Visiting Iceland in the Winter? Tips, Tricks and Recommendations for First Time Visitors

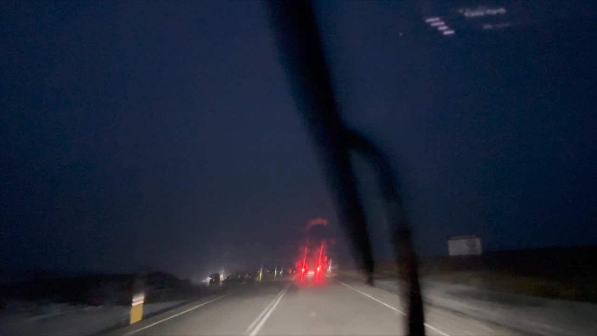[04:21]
To our surprise, when we went outside, not only was it sleeting freezing rain, but there were wind gusts up to 30 miles per hour, and the parking lot was not cloud.